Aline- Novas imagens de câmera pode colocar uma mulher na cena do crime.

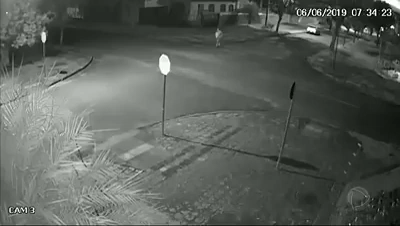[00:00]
Atenção, atenção pra notícia, novidades no caso da terapeuta de 27 anos, morta pelo próprio pai. Preste atenção nas imagens, hein? Novas imagens de uma câmera de segurança podem colocar uma mulher na cena do crime.
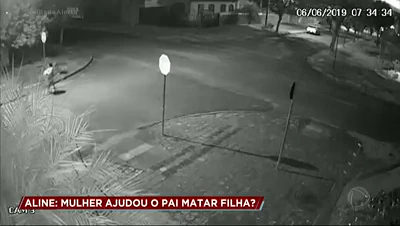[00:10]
A Aline morreu porque não quis ajudar o pai a resolver uma desavença entre ele e a mãe dela, o Luiz Carlos, que é o pai, está preso. Cadê a prisão? Confessou tudo, veja. Uma imagem que ainda intriga a polícia. O registro de uma câmera de segurança mostra uma mulher atravessando a rua. Apesar da distância da câmera, é possível perceber que ela carrega bolsas e uma peça de roupa nas mãos.